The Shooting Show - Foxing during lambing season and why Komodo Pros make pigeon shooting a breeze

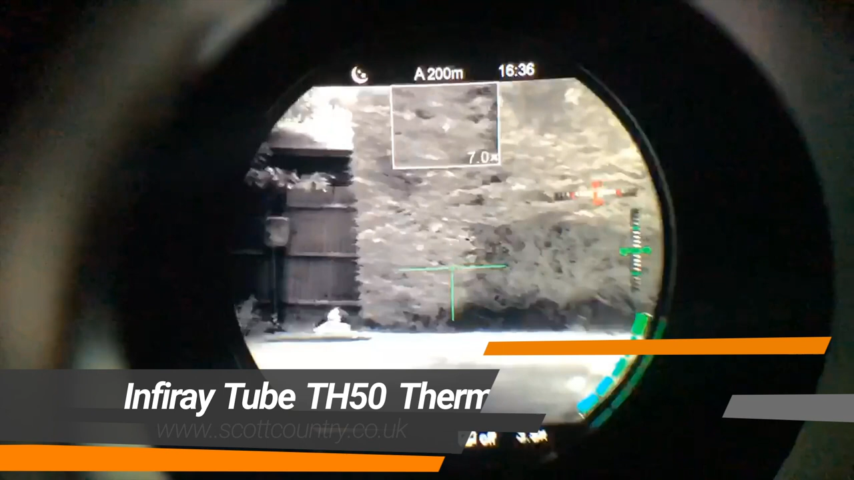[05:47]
This one's actually more like a day scope so you can see all of the circular image.
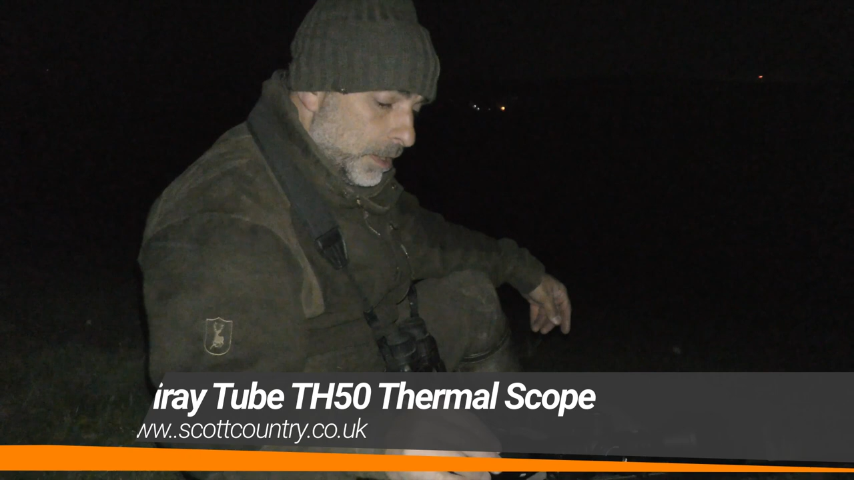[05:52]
All the main functions and that there on the eye piece. Same as the TL35. Record, pallets, power, brightness. The zoom's on the top there.
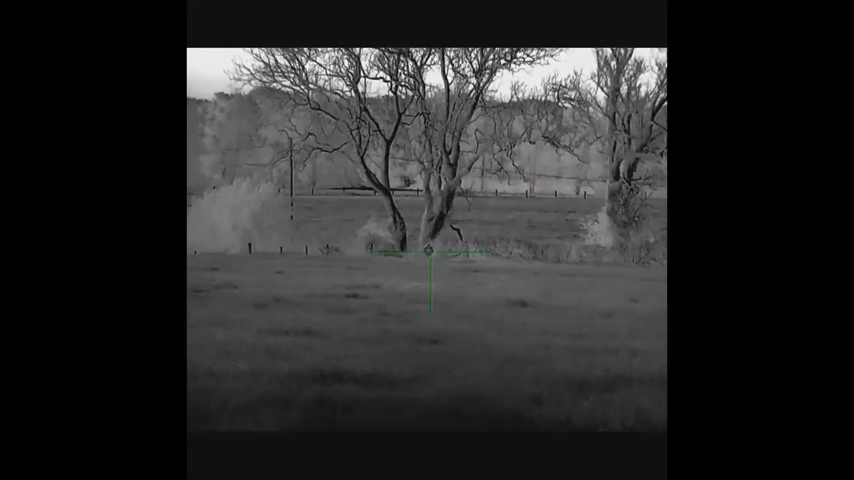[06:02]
Really nice smooth zoom on that.
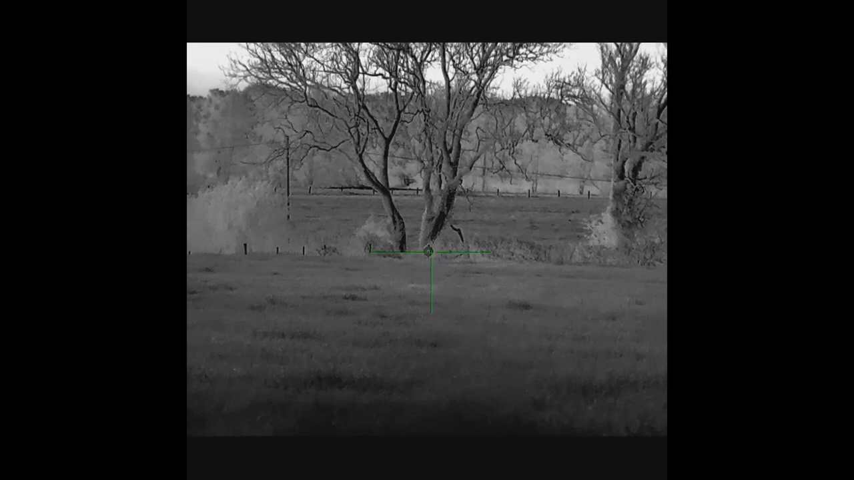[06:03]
The focus on the front so it's dead easy to use. Yeah, really liking this scope.
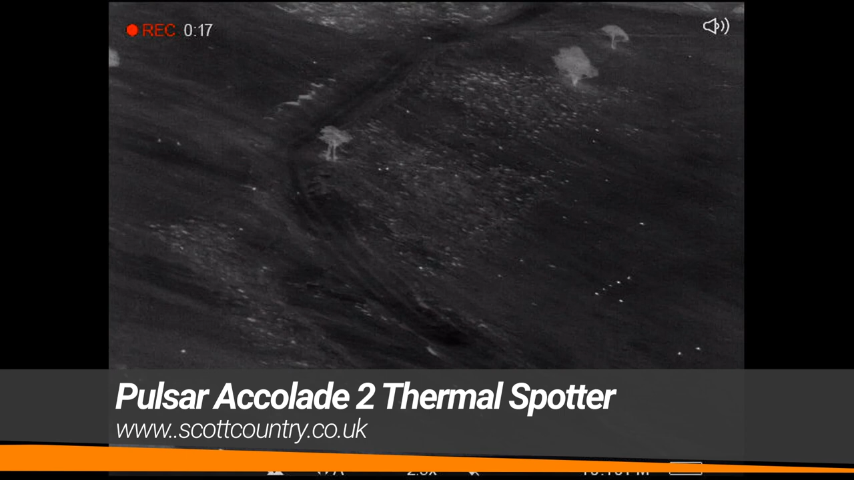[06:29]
Sheep have actually just moved up out of the bottom of the valley almost for them.
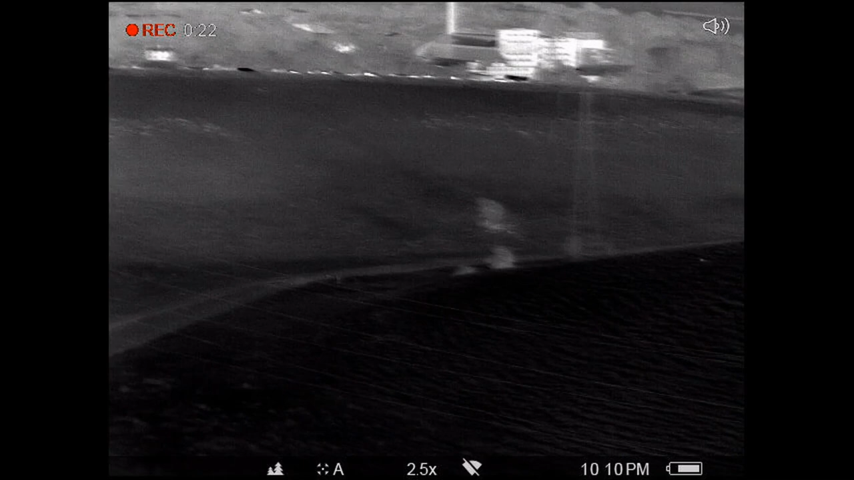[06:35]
And they're up on the top of the hill at the moment.
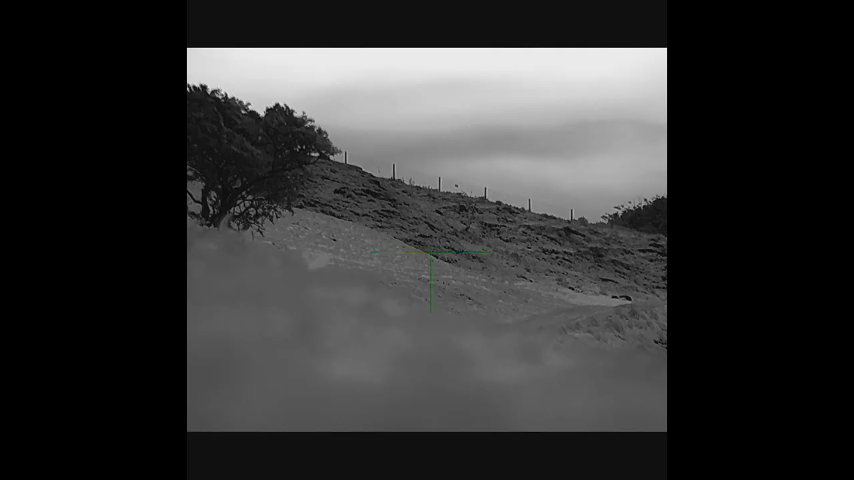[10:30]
Thank you. Just over 150, so it was around about 160, 165, that fox just sat on the chest onto me.
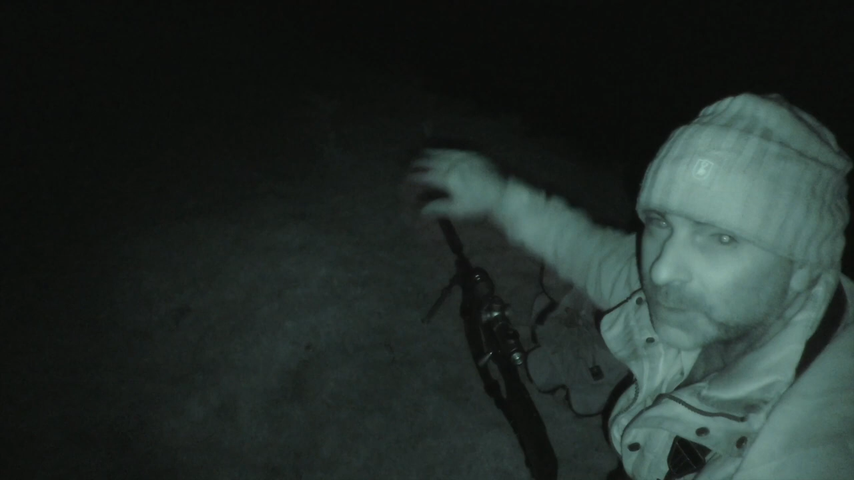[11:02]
And that's just smacked that sweet, so he's gone straight over the rug down the bank a little bit and walk up and see if we can find him.
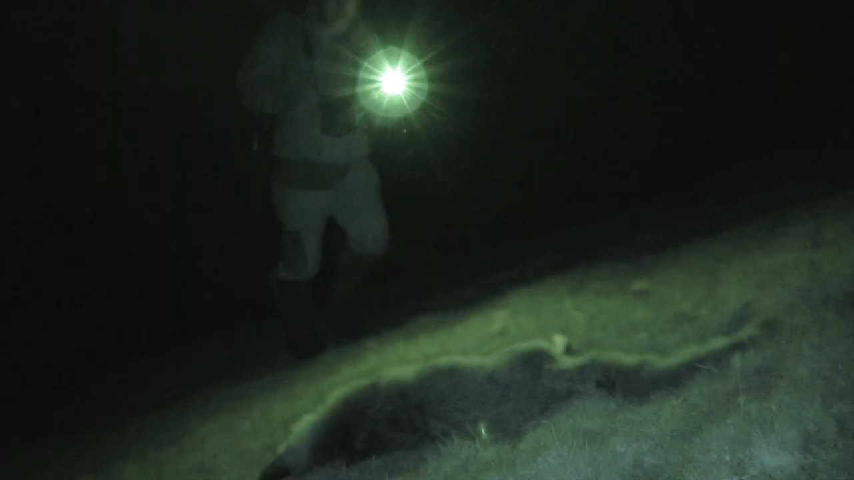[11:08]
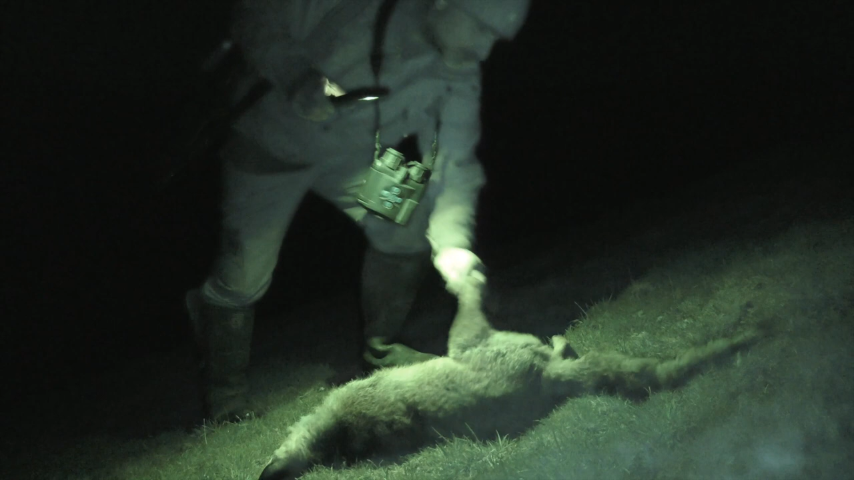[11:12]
Well, that's a dog fox, wasn't it enough?
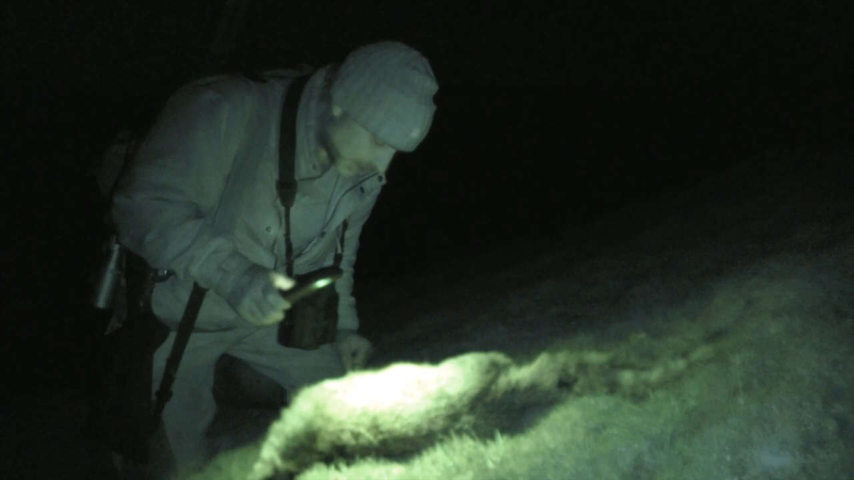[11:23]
I thought that was going to be a vixen because it looks a bit scraggly, it's not very big. But, yeah, good.
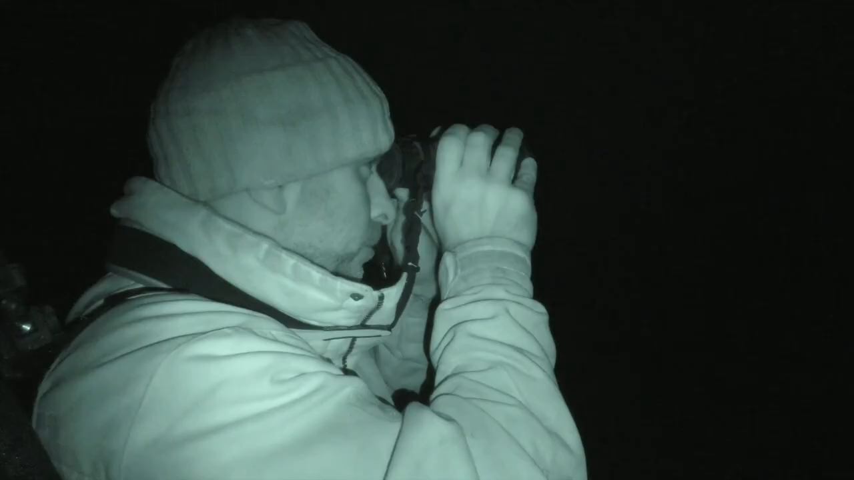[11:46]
Alright, so I've just spotted what looks like a fox coming along next to the barn down by my trunk. It definitely looks foxy, so what I'm going to do is I'm going to just walk down, there's a metal box, big metal box in the field here. So I'm going to see if I can get down and lean on that. At the moment he's probably, he's probably near on 200 metres but heading my way, so I'm just going to walk straight down towards him. I've got the wind in my favour, the wind's blowing straight towards me.
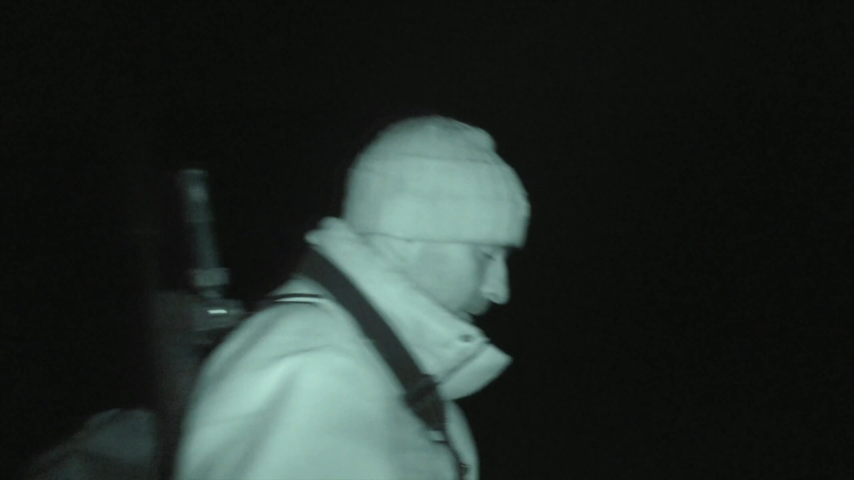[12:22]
So if I can walk down to that metal box, that'll be ideal.
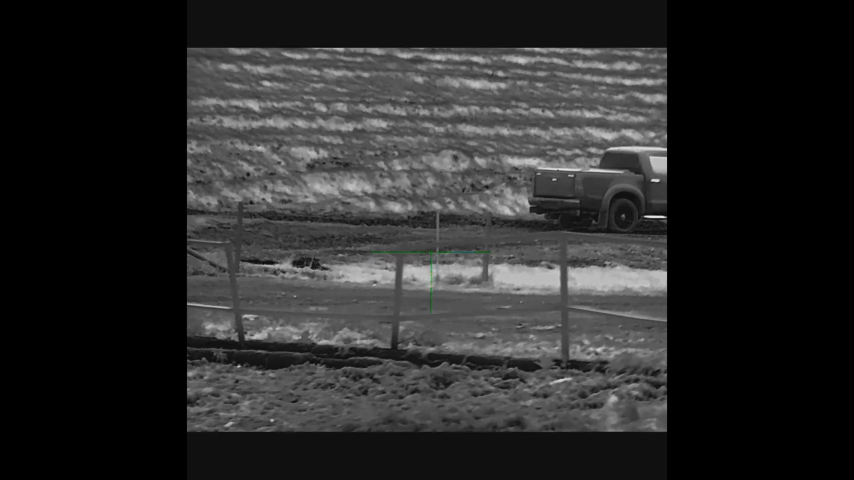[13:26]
all right so with that Fox it was behind the fence and then I got to that to this container here put the rifle up on it and I could just see a heat source bomb on the fence posts so I'm thinking it was behind the fence post I was giving it a little squeak nothing I'm kind of pan around with the scope up and down thinking that that Fox was either up against that fence post or it had been and it warmed it up or